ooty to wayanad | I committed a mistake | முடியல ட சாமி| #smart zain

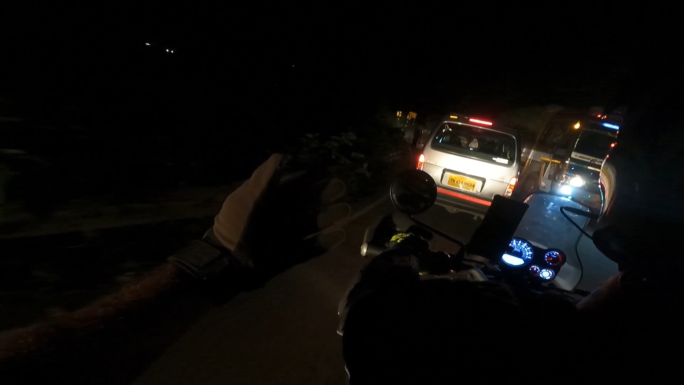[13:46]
ஃபாக் லைட்லாம் ஃபிட் பண்ணால் தான் நம்ம ஹிமாலயனுக்கு வந்து தேவையான அளவுக்கு ஒரு லைட்டிங் ஃபோக்கஸ் இருக்கும்.
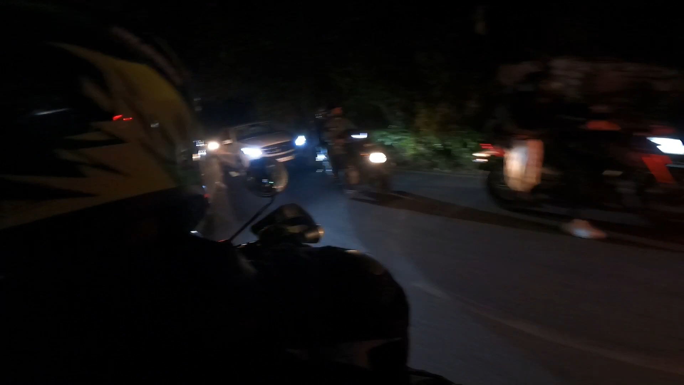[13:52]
அதனால் நம்ம வந்து பார்த்து போட்டு பொறுமையாக போய் சொல்லிட்டு இருக்கேன். ஏன்னா ஒரு பக்கம் பயமாகவே இருக்குது, ஏதாவது அசம்பாவிதம் நடந்துடக்கூடாது, ரொம்ப ஸ்லோவாக போகணும் அப்படின்ற மாதிரி.
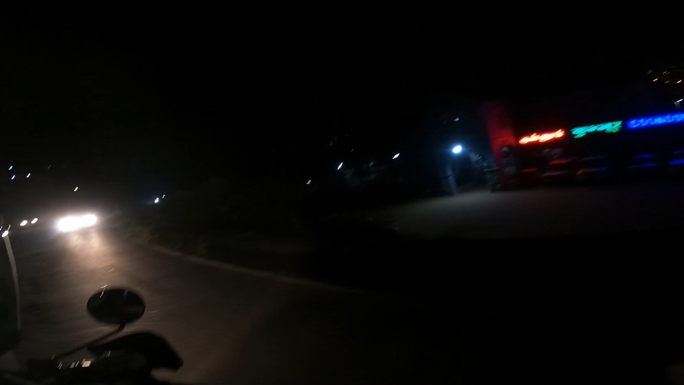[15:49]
நம்ம அப்படியே ஹில்ஸ் ஏறிகிட்டே இருக்கோங்க. ஒரு சைடு ஸ்பீடாக போகக்கூடாது, இன்னொரு சைடு வந்து ரோடு வேலையெல்லாம் நடந்துட்டு புழுதியெல்லாம் அடிக்க ஆரம்பிச்சிச்சு, லாரியை ஓவர்டேக்கும் பண்ண முடியல.